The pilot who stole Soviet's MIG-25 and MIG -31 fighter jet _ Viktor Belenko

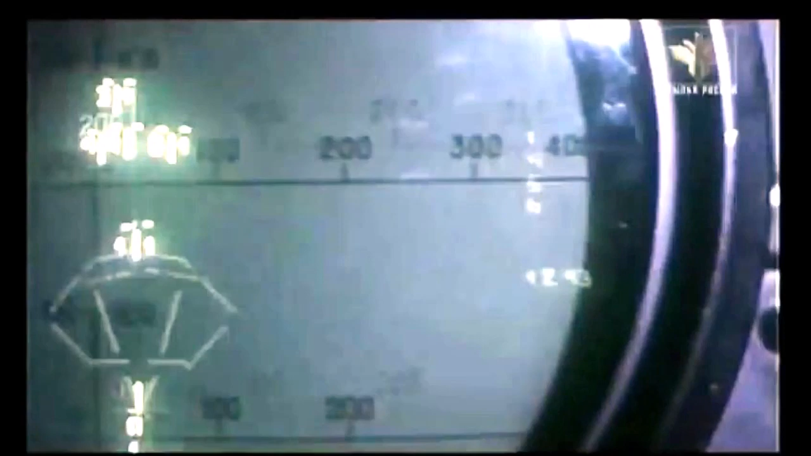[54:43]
The associated computer helps identify which are the most dangerous. It can detect targets out to 200 kilometers.